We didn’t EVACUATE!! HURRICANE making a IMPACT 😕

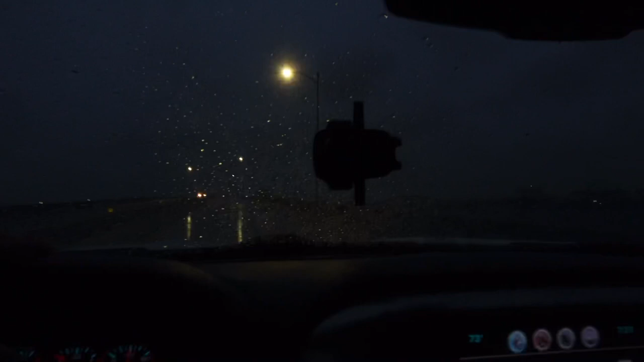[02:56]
It is looking nasty, and the sea level is gonna go up. So, and you know, we live by like at least like this is the bridge that I'm talking about.